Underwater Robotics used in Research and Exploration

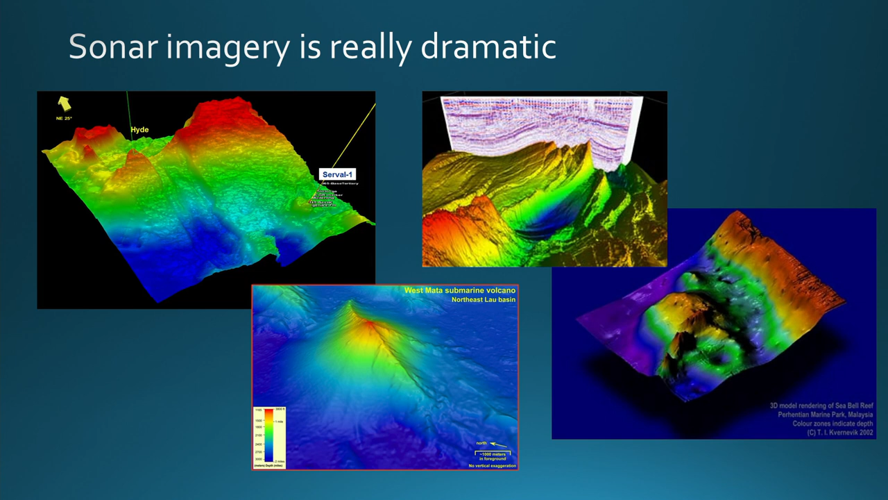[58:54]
to what the multi-beam imaging sonar found when it got down there. You know, the multi-beam is just penetrating the bottom using sound, looking at the layers of rock and mud within the bottom. So you can see some structures, but, you know, they put false color images on there to make it look really dramatic. So I went to a conference called Wrecks of the World. There are 3 million shipwrecks worldwide, and there are about a million or a million and a half from the 20th century that are of most interest because they're the ones that have all the petrochemicals and industrial chemicals on,
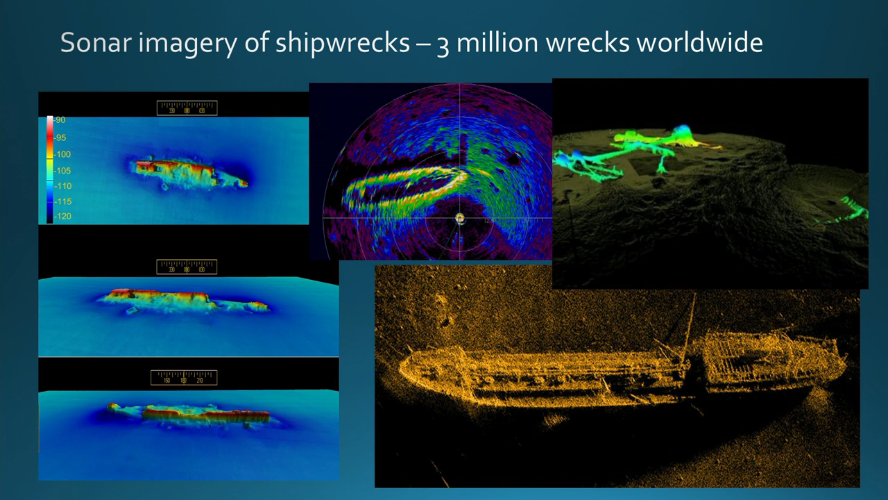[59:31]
or a lot of them, and are leaking. And other ones have incredible amounts of valuable stuff, you know, gold and platinum and whatever. So I was a lot of interest in getting out there and finding them and mapping them. I was on this thing the first week that I worked for Benthos.